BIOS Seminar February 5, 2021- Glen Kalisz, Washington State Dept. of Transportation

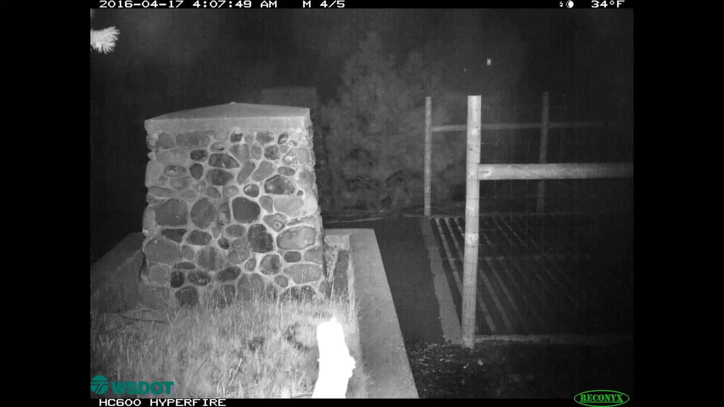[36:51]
like bear and cougar and elk or i mean bobcat but right now there's not a good solution so in the event animals do get trapped on the inside
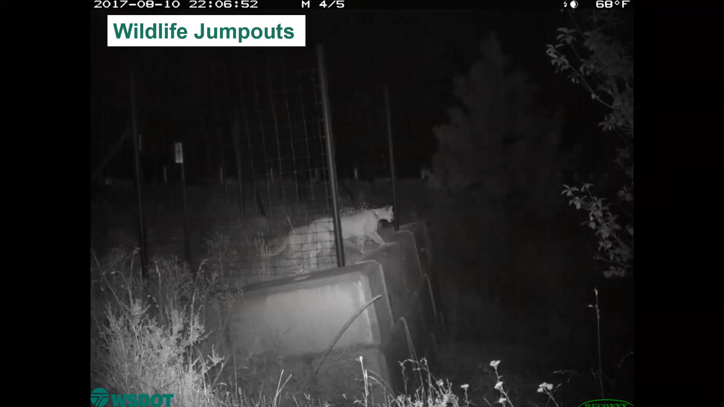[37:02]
of the fencing on the highway side wildlife jump outs were also included and they provide an escape route for those animals if they do get caught on the highway side such as this cougar family of four
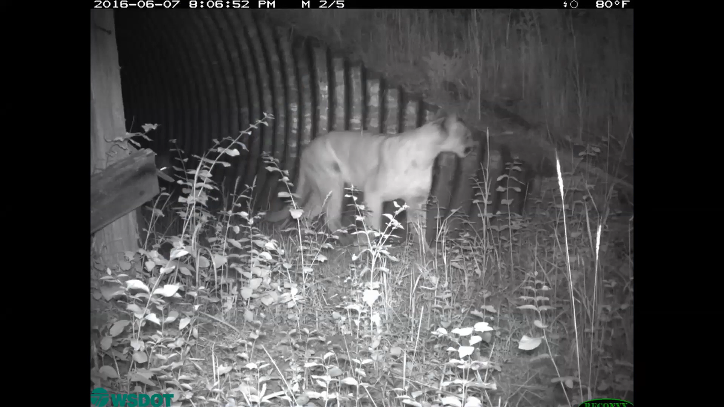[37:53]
and again cougars just to name a few of my favorite comes one more
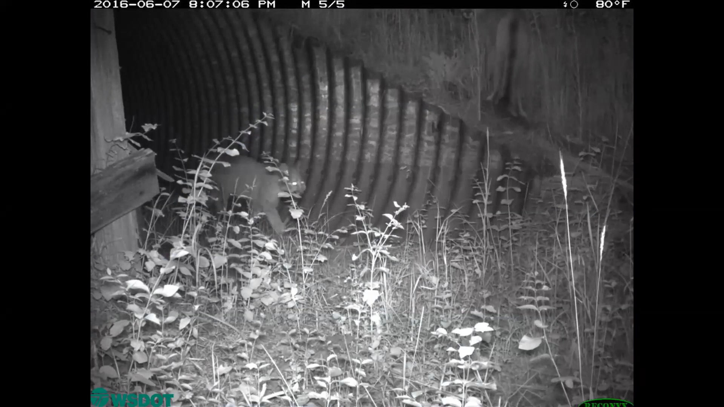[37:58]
and aside from increasing habitat connectivity and providing safe passage for wildlife on a daily basis this project also reduced wildlife carcass removals on this stretch of fenced highway by 78
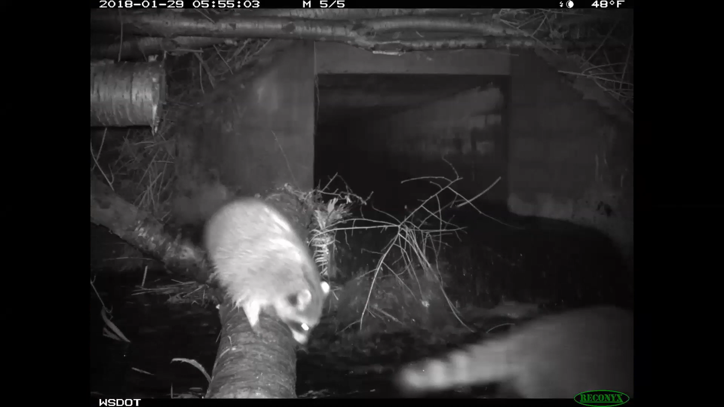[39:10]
may even be a positive influence for species like raccoon and mink and river otter
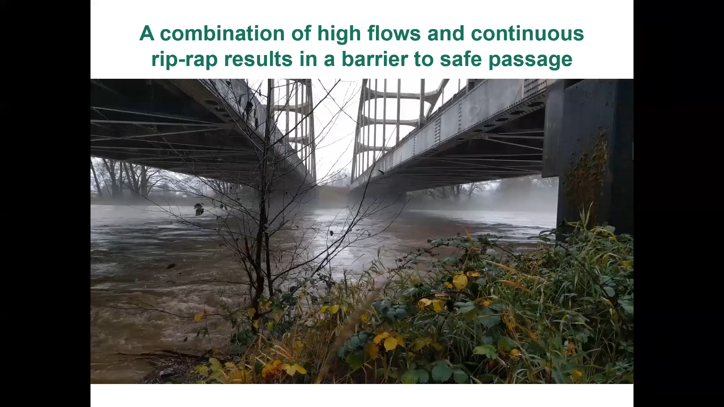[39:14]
however a structure over a deep swift river will have limited utility
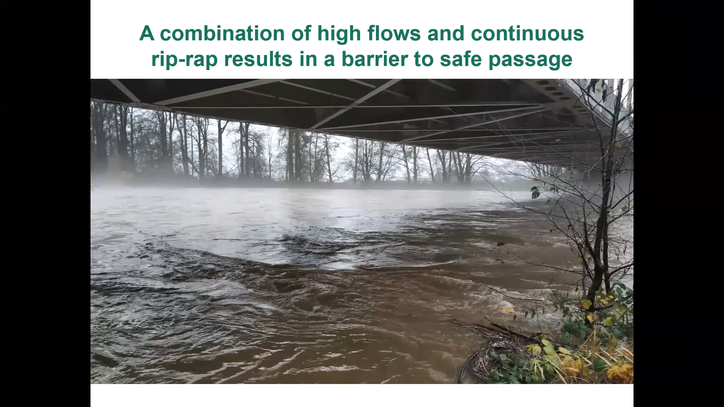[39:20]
to most wildlife species if there's not a dry traversable path at least above that two-year flood level
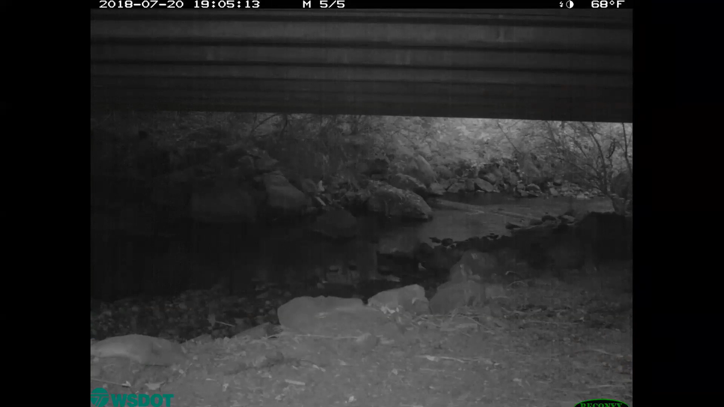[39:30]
this cat's following a level path on one side of the creek hops some rocks crosses to the other side and follows another level path
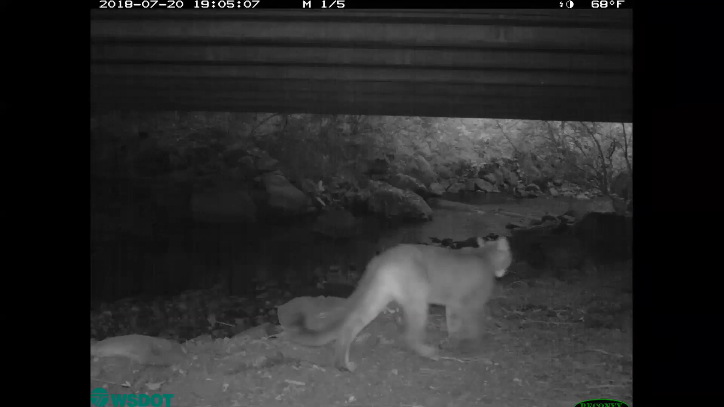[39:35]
over there and although these paths were not created intentionally for wildlife they're well used
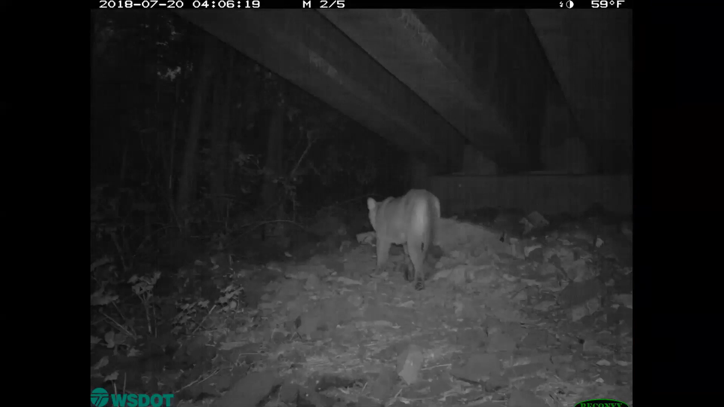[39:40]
in all our camera data and they should definitely be included on any future wildlife crossing
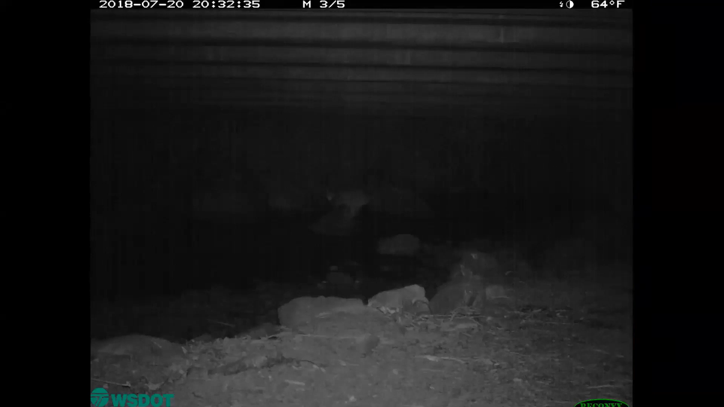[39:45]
projects and we have got engineer support on that some other things we've learned some species like lots of vegetative cover leading up to structures black bear are a good example of this
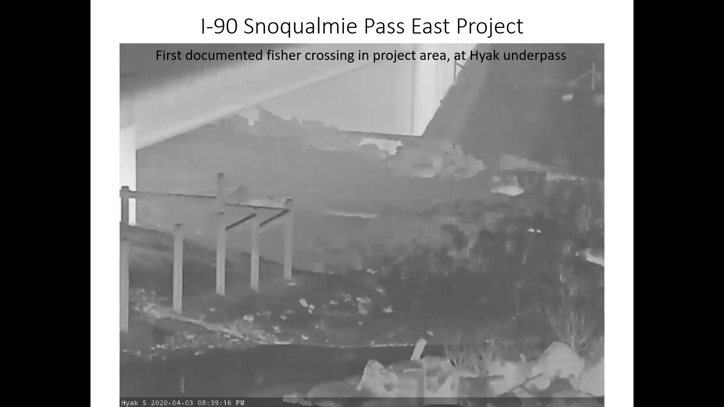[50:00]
our first fisher crossing in the project area in 2020 and i'll admit it's hard to determine this is a fisher in a thermal video like compared to like say american martin or an otter but we've worked with a lot of